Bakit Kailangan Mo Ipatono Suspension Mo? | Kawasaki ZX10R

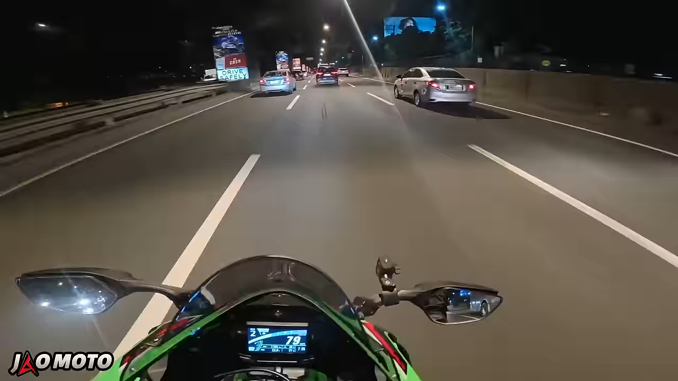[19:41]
Okay, moment of truth. ginawa natin kung nagana na yung cruise control. Sabi natin nasa third gear tayo, 70 km per hour. Cruise control on, tapos lock. Ah! Mahala ka rin. Reno mawawala.